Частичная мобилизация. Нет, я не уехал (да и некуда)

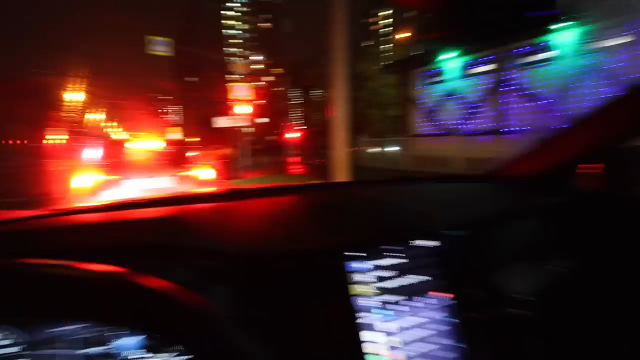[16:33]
Все так же дождливо. Достала такая погода. Какой-то туман уж на улице.